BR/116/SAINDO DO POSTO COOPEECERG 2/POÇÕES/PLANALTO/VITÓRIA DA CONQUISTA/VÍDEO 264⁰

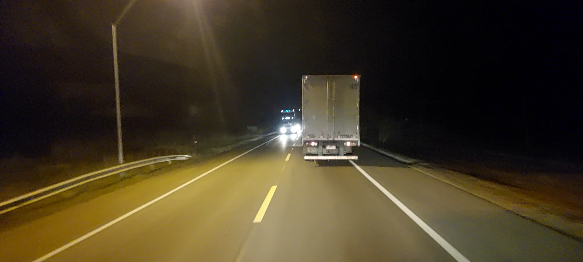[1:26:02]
Aí, ó, a carreta aí, ó, teve que segurar pra ele, ó, tá vendo? Ele é muito negligente. Aí, agora eu posso ir, ó. Olha pra você ver, ó. A carreta, a velocidade minha é mais do que a dele, ó. Ó. Eu consigo ultrapassar ele antes de terminar a faixa, tá vendo? A faixa pontilhada, aí, ó. A ultrapassagem já tá feita, ó. Aí. Tudo certinho, tá vendo? Porque a minha velocidade, eu tô vazio. E a distância da faixa dava pra mim. Deu certinho, tá vendo? Foi a conta.